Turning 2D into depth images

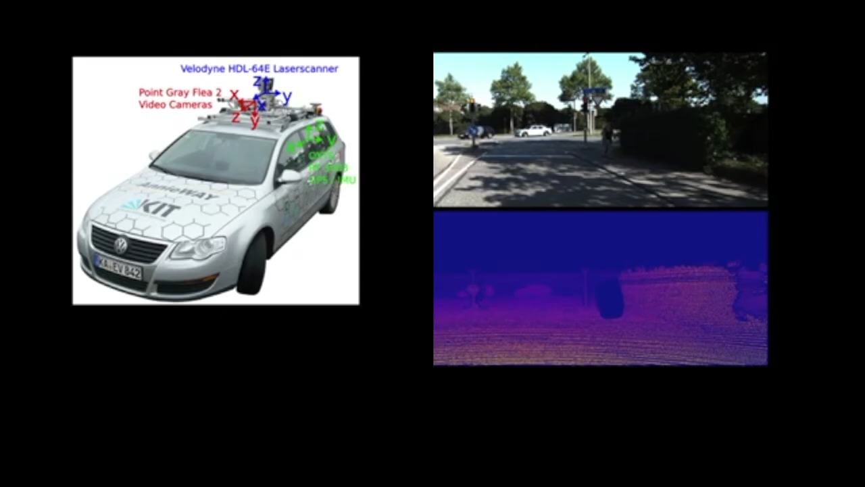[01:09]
Another option would be to have a laser scanner and it's basically using that sort of time of travel to estimate a depth for every point where the laser touched.